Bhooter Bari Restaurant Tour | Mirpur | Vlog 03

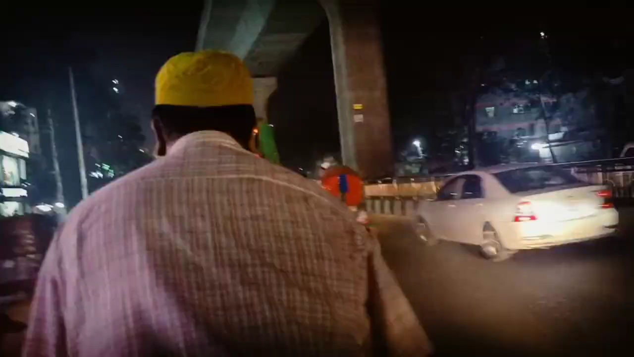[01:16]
এই দেখেন, এই আইসি ভিড়ের মধ্যে, ওরে আল্লাহ রে, মেট্রো রেলের নিচ দেয়া, ওরে ভিড়।